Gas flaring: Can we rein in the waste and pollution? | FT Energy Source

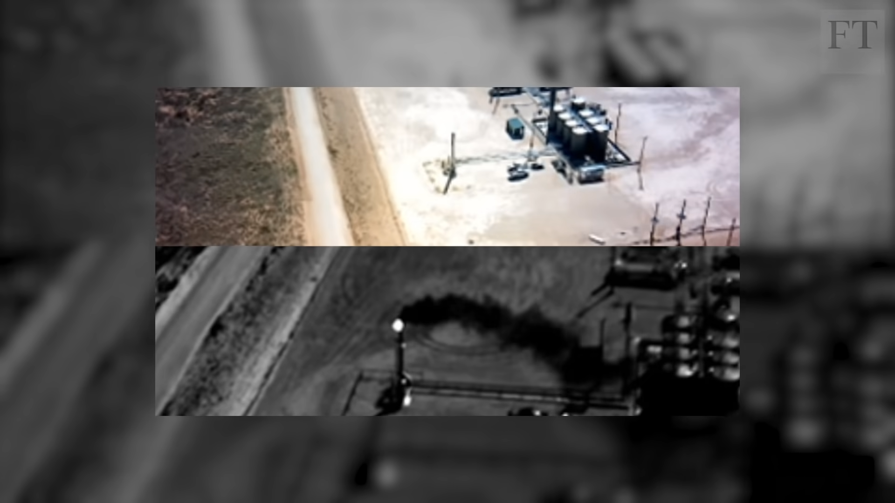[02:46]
Using infrared cameras, the NGO can measure levels of methane,
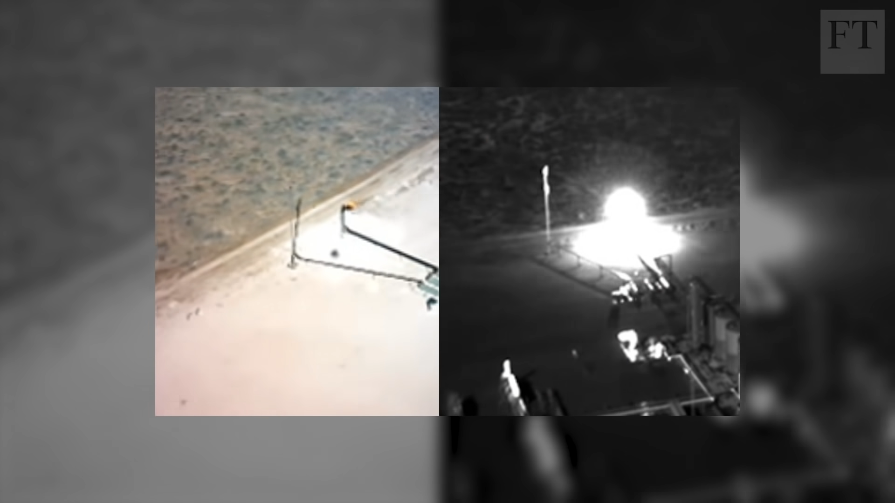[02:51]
the invisible gas, that is 80 times more potent than CO2.
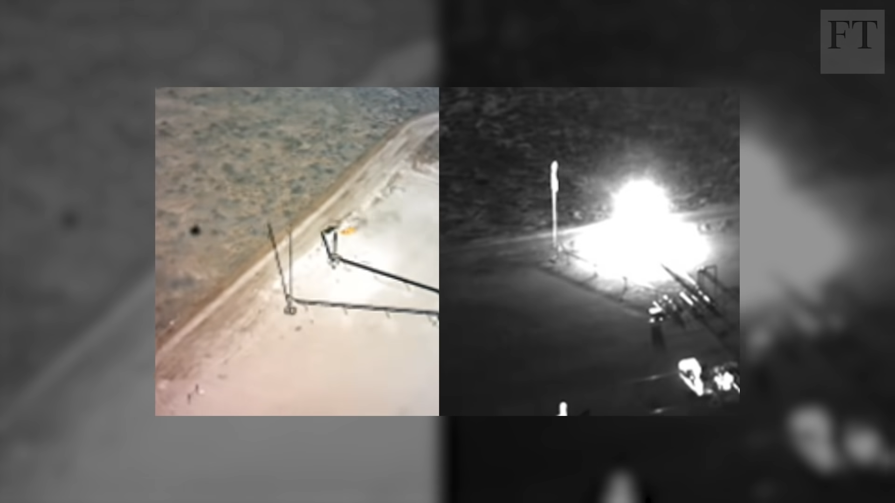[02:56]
What we're finding is that methane is escaping directly into the atmosphere.
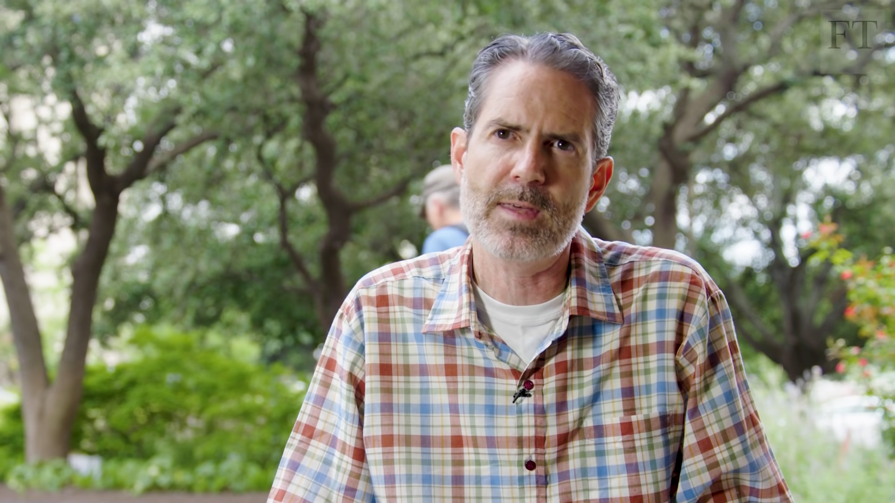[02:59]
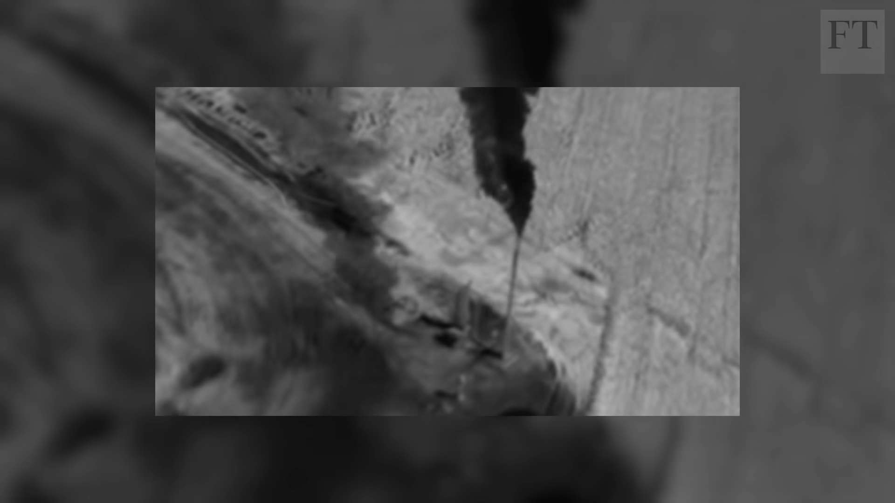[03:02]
These flares are not burning the actual natural gas,
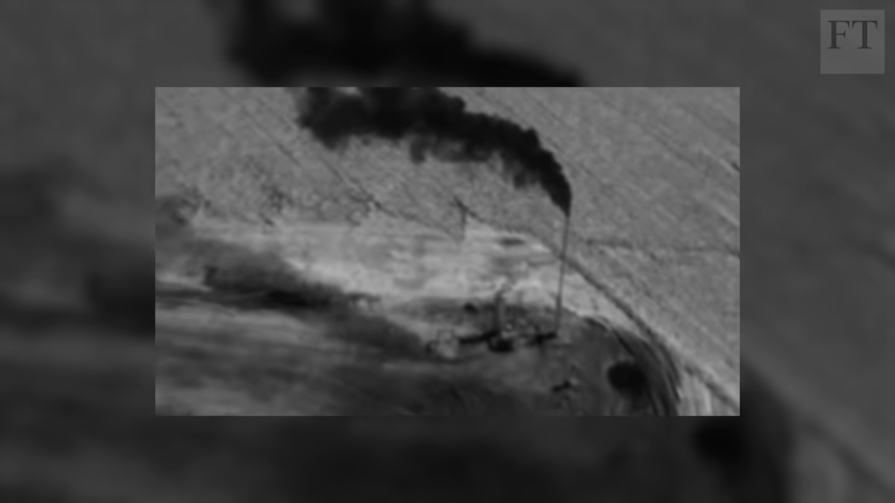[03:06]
and methane right now is contributing about 25% of the warming.